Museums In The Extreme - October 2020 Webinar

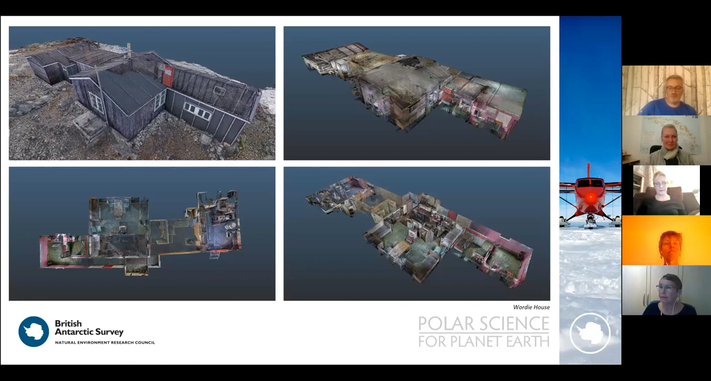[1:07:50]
And you can see the level of detail that we managed to capture in the buildings. It's absolutely stunning. And we can use this data and refer back to historic reports. And you can remember earlier on in the talk, I mentioned the floor plan for Wordy House. So we can actually match the bottom left image, which is the floor plan as now, and we can then look how that related to the floor plan as originally used. This is from 1960 when the Bass T team overwintered there. These scans collect the most amazing amount of data which we can use with the architects and other professionals who can't come with us always down to Antarctica.